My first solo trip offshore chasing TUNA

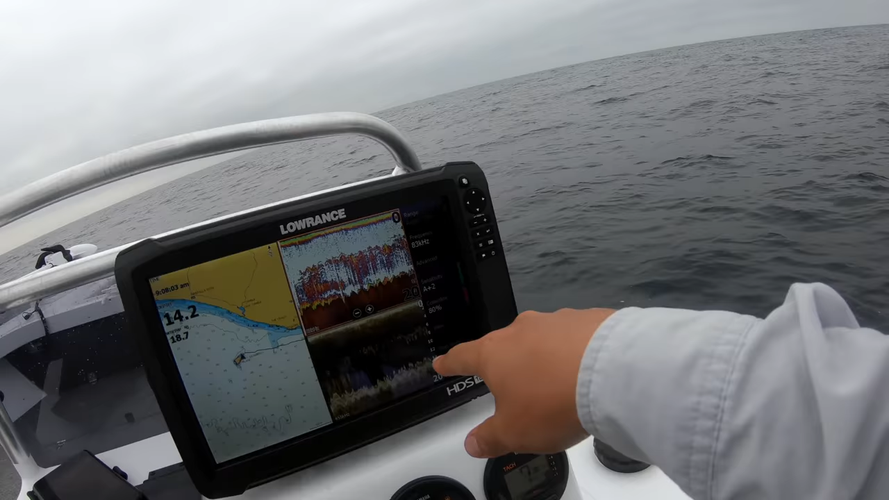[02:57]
Alright guys, just out here in the west I've just found a patch of fish, I'm going to drop this jig down and see if we can jig one of these up.